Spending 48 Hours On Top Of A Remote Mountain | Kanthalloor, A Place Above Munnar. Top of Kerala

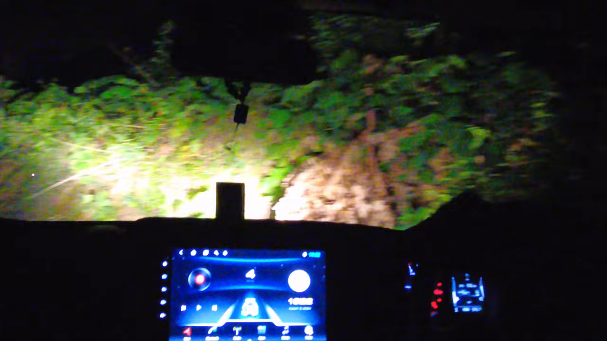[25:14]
കുറ്റാക്കൂര് കിട്ടാണ്. കറണ്ട് ഉണ്ടെങ്കിൽ ഭാഗ്യം, കറണ്ട് ഉണ്ട്. അപ്പോ ഗൈസ് അഡിയോസ് ഫോർ ടുഡേ.